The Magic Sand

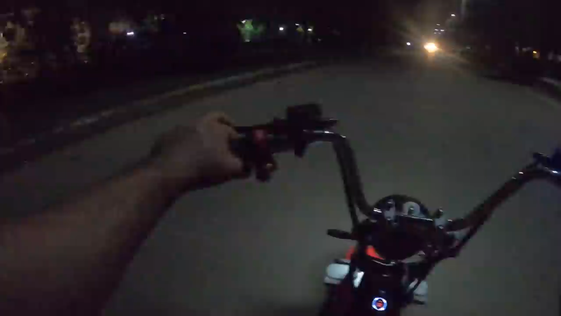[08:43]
अरे भाई साहब सॉरी सॉरी, लोड ले लेते हैं भाई डॉगी लोग। जितनी बार भी इसमें रुकते हैं ना तो लोग पूछ के इसका प्राइस पूछते हैं।
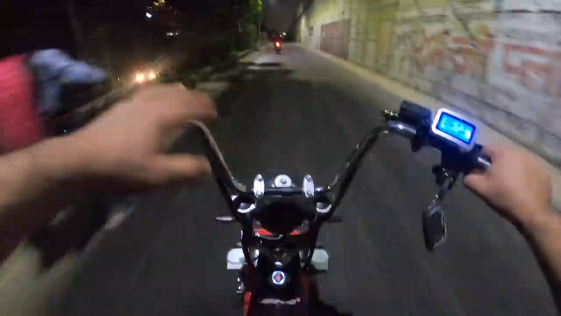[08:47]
तो हाँ पिछली बार तूने शायद 48 बोल दिया प्राइस का, इसका प्राइस 48 नहीं है, 70 प्लस है इसका प्राइस।
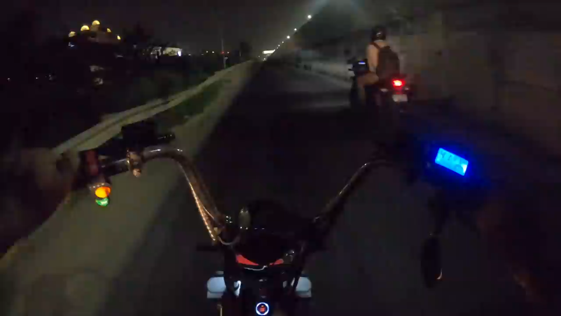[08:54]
और देखो आगे निकल गए भैया, कोई बात नहीं, सब हमसे आगे निकलो, सारे हमसे, पूरी दुनिया हमसे आगे निकल जाओ। कोई फोन है ना जेब में? हाँ हम चलेंगे अपनी लेन में, ये हमारी लेन है, हमारी साइड में बनी हुई है।
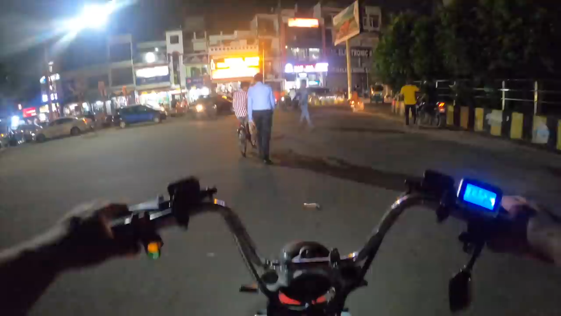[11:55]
ये देखो छोटे वाले साइकिल भी ले आए इनको, पैदल चलो सीधे, तो पैदल ही चलोगे भाई। ये देखो लोग आते हैं उल्टा।